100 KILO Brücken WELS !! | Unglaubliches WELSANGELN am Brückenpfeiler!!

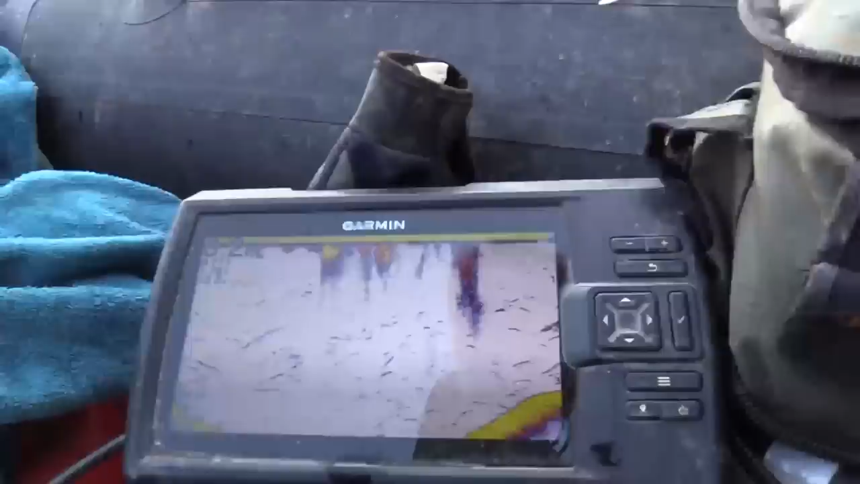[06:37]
Schaut euch das mal an. Genau zu dem toten Baum geht schön die Kante hoch.